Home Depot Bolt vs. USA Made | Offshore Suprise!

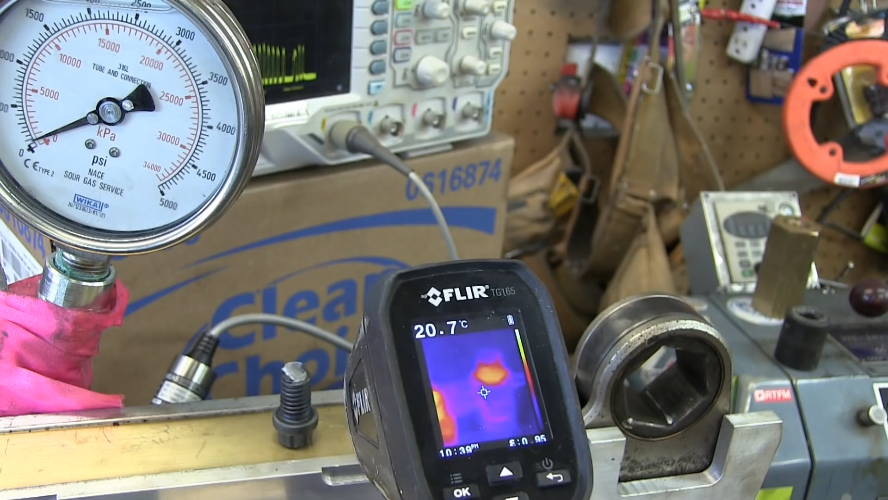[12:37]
On screen: spot 20.7°C
have a look at that we put a lot of energy into that guy I preloaded this guy a little bit and we see we're right at yield right right off the hop 768